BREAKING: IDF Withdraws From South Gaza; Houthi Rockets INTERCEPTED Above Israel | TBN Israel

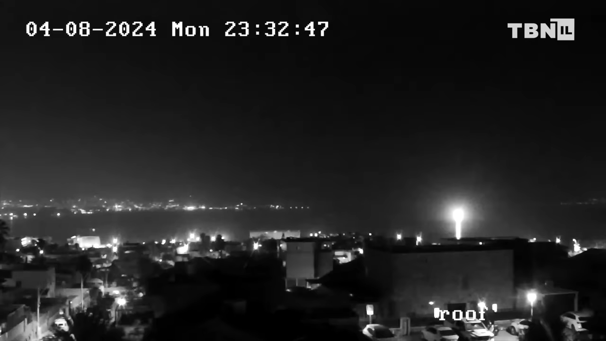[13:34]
And last night, a SARS-6 missile of the Israeli Navy intercepted a suspicious aerial target in the first operational success for the Sea Dome naval system.